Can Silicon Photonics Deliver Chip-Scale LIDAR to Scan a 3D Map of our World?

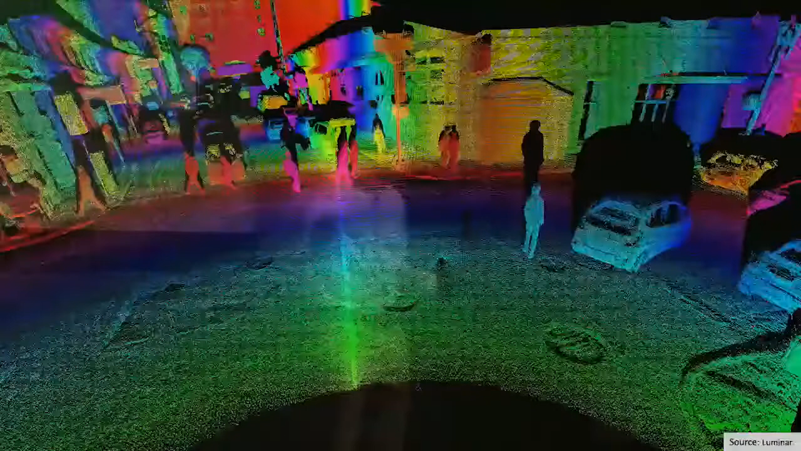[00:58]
So this is color here is distance. And you can see in very great detail, actually three dimensions. You can see people and cars. And so for an autonomous driving application, this is where you see someone walking in the street and differentiate them from a driver. And the resolution here is really crazy. I was kind of curious, so I paced out this auditorium before my talk.
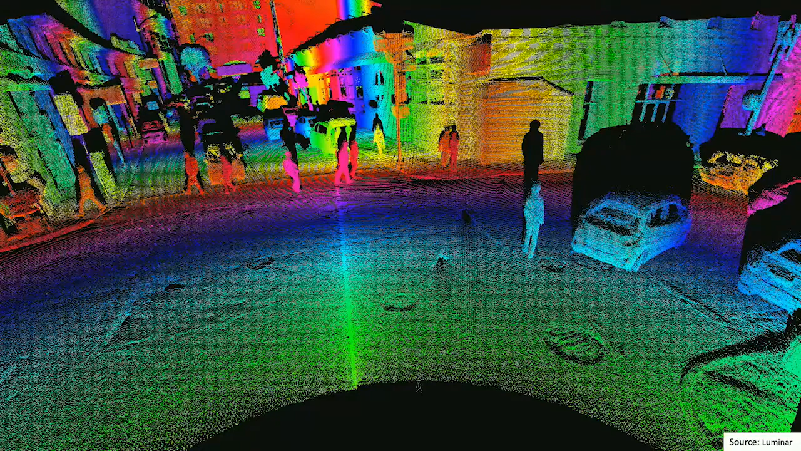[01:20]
So if I had a LiDAR here sitting on the stage, at the very back row, I could resolve about an eighth of an inch in every dimension. So I could 3D map someone's face in pretty good detail even at this great distance.
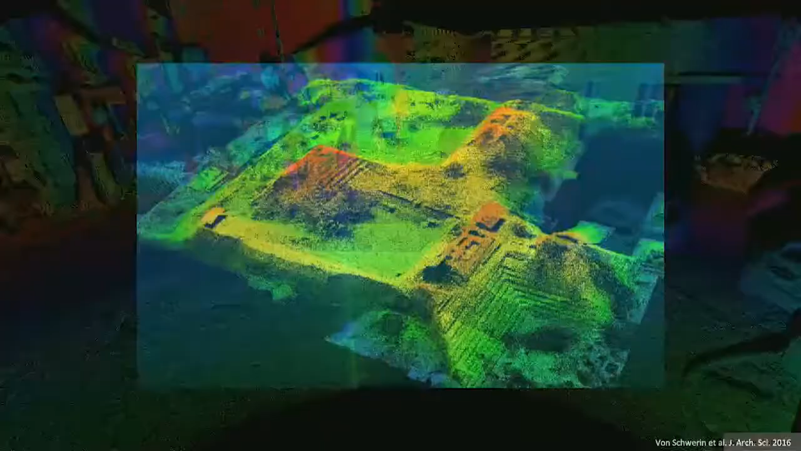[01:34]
And so not only autonomous driving, but this gets used in aerial surveying. So here pretty recently people discovered some Mayan ruins
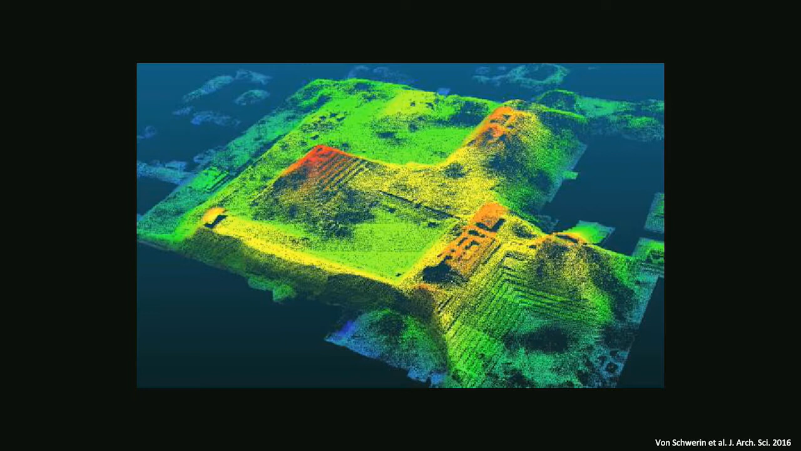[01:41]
looking through tree cover and just flying a plane over the area.
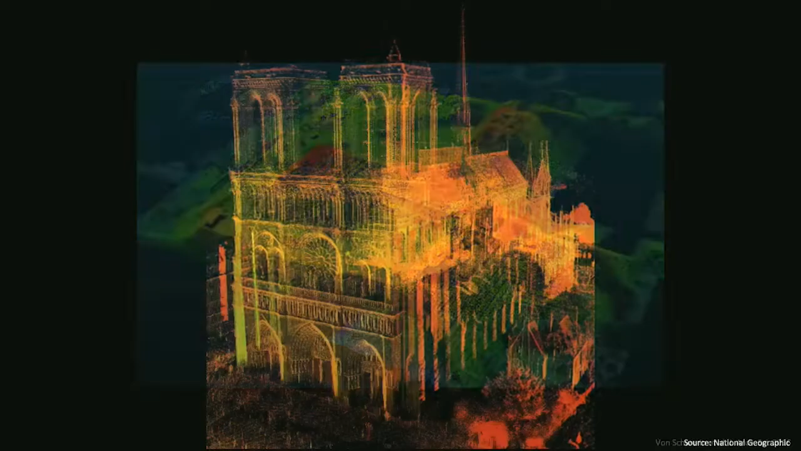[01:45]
Or perhaps the 3D rendering of Notre Dame that they're taking this point cloud to try to rebuild it.
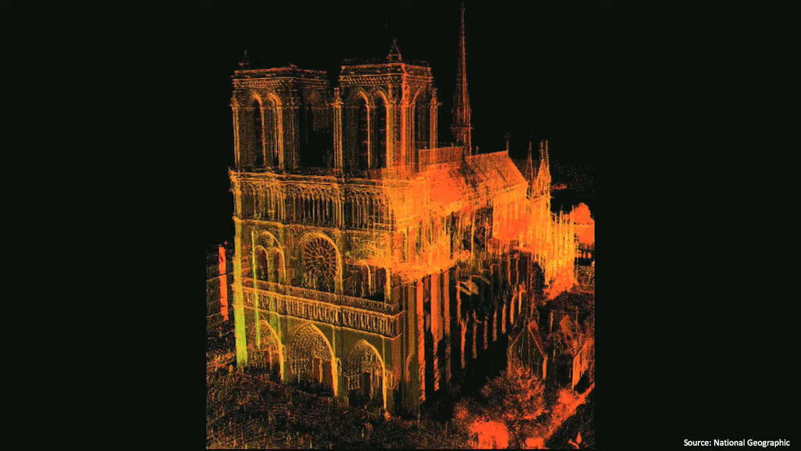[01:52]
And so how does all this work? I mentioned it's a laser-based sensor.